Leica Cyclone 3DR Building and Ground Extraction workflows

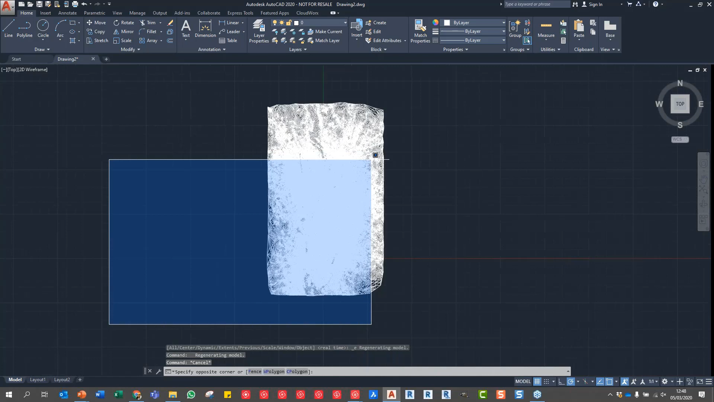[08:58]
no there we go that's it that hasn't crashed out at all it's just taking a little while because we have we've sent the mesh as opposed to
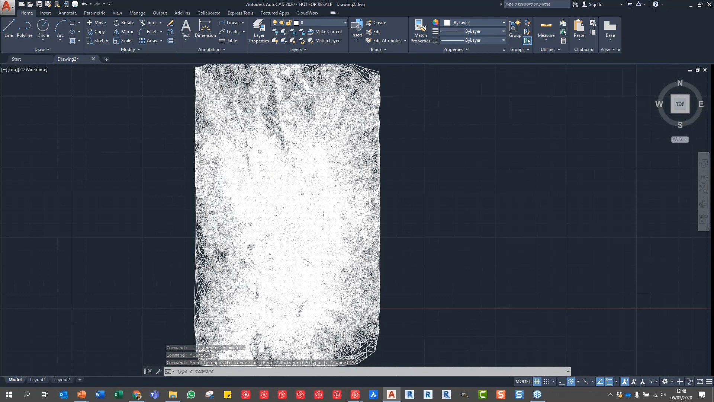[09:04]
the um as opposed to the terrain model so that's actually sent the the mesh over directly
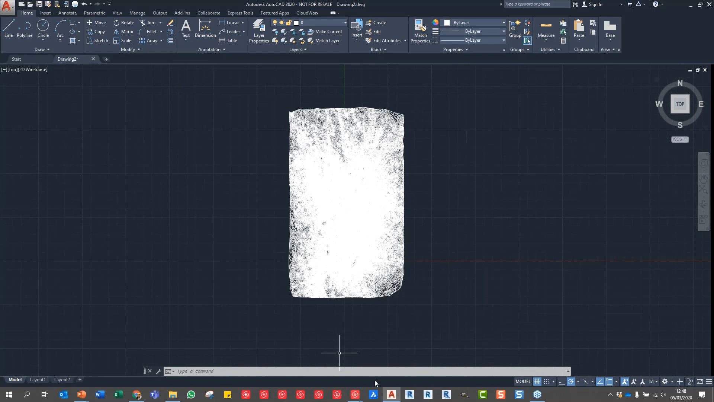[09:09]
into autocad and then that you can visualize that according to how you want so
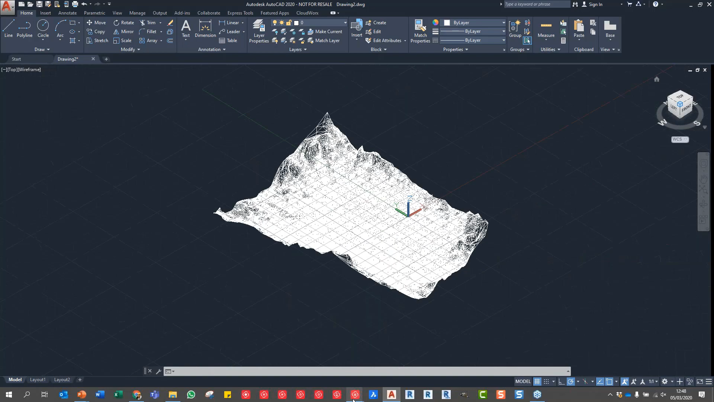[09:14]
that has sent the entire data set and just move that around in 3d across into your cad environment and then you can move that where you want so that was just to show the send to autocad function so there's no export function there's no file well there is a file save as option as well but if you want to get this data out into a cad environment it's very
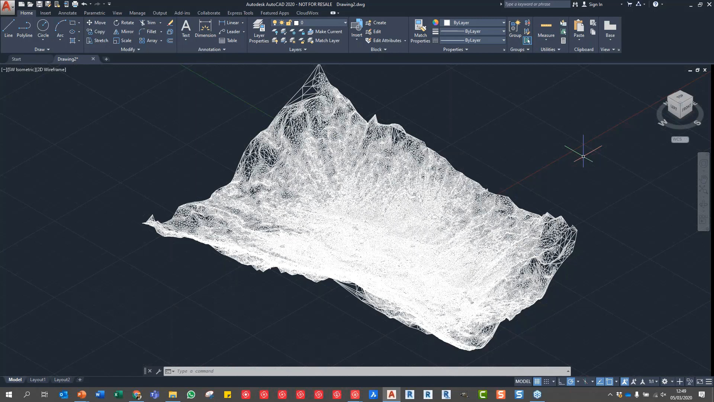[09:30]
much just say um send to autocad boom and then if you've got cad open that data will be duplicated over in that space okay so we'll just minimize that and jump back to this data set so that is the
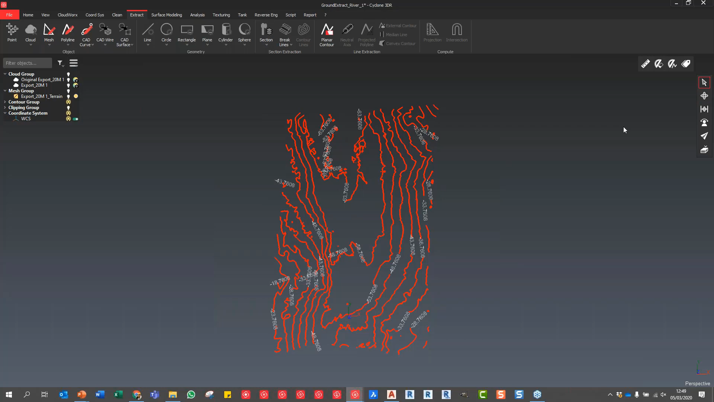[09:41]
ground extraction um just for your pleasure viewing pleasure again we'll just show that that mesh that was extracted